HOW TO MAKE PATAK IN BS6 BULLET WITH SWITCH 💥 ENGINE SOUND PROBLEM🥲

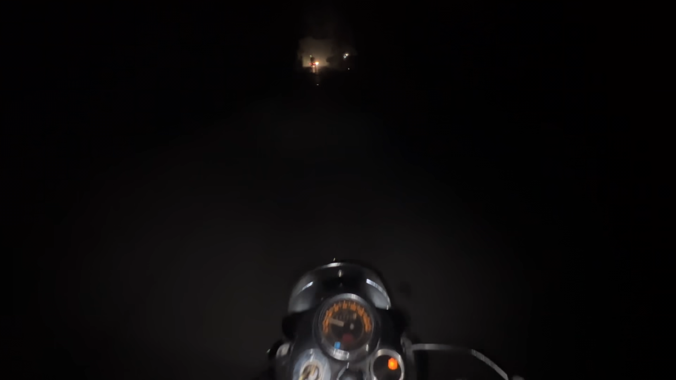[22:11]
ਜਿਹੜੀ ਆ ਲਾਈਟ ਦੀ ਮਾੜੀ ਮੋਟੀ ਤਾਂ ਲਾਈਟ ਹੈਗੀ ਆ, ਮਤਲਬ ਕਿ ਮੂਹਰੇ ਦਿਖਾਉਂਦੀ ਆ ਫੋਨ 'ਚ ਨਹੀਂ ਦਿਖਦਾ, ਹਾਂ ਜਮੀ ਜੱਟ ਵੀ ਆਹ ਦੇਖੋ ਪੰਪ ਤਾਂ ਲਾਈਟ ਨਹੀਂ ਚੱਕਦੀ ਕੋਈ,
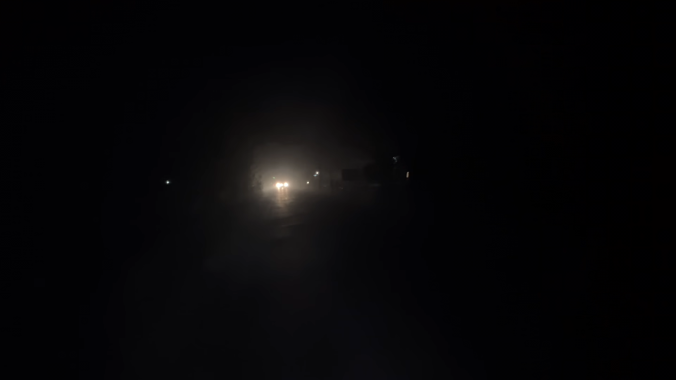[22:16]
ਪੰਪ ਹੀ ਬੰਦ ਕੀਤਾ ਪਿਆ, ਹਾਂ ਤਾਂ ਇੱਕ ਬੰਦਾ ਉੱਧਰੋਂ